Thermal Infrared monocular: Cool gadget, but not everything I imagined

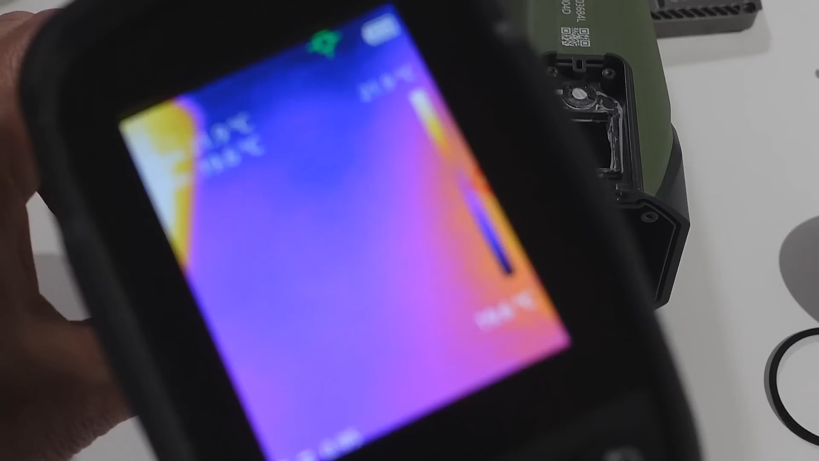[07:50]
it appears to have a rather large aperture.
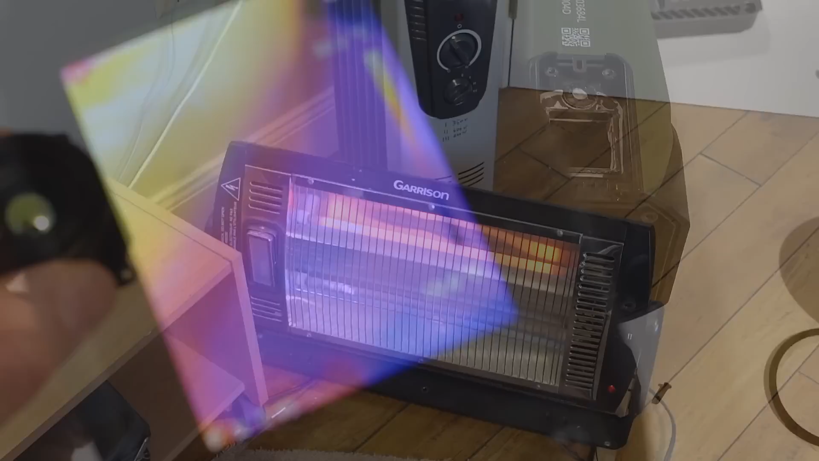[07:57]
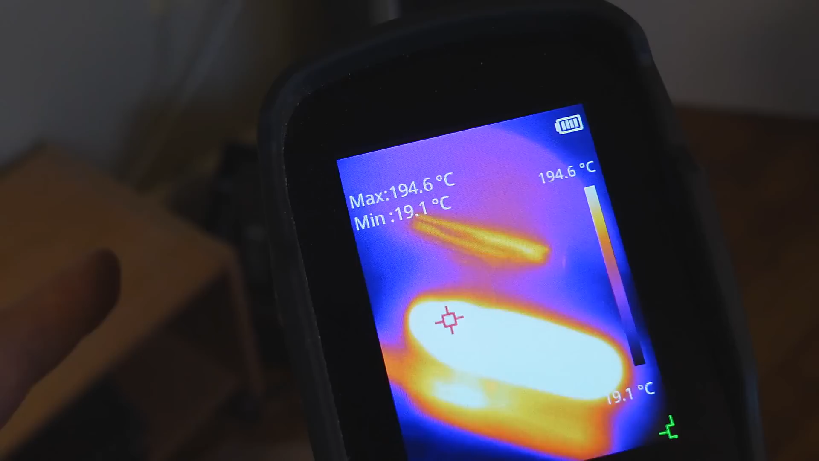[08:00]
On screen: max 194.6°C, min 19.1°C, scale top 194.6°C, scale bottom 19.1°C
And, with this heater turned on, so I have something hot to look at, looking at this lens now, we can see the image of the heater projected through the lens.
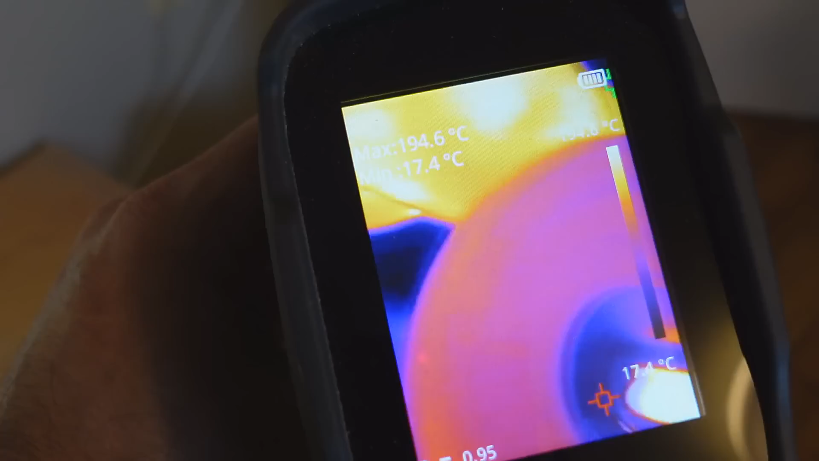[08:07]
On screen: max 194.6°C
Kind of neat. Yeah, it's definitely using the whole opening there that it can project the image on.
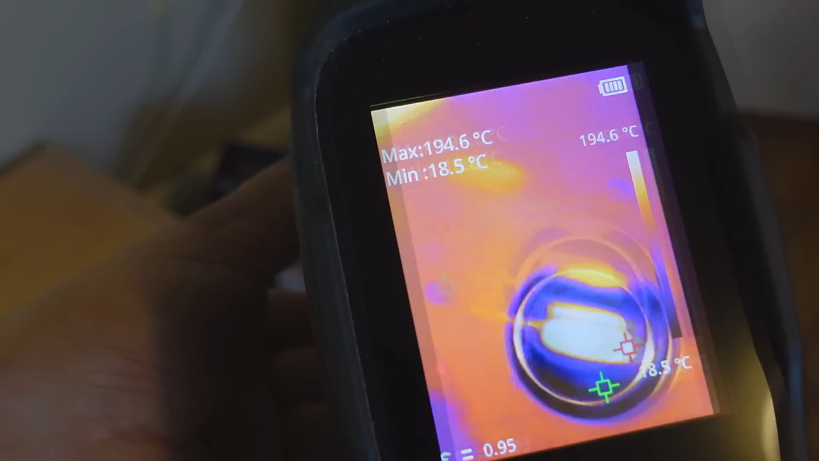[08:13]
On screen: max 194.6°C, min 18.5°C, scale top 194.6°C
Nothing I can see, just looking at it with my eyes, because it's only in infrared.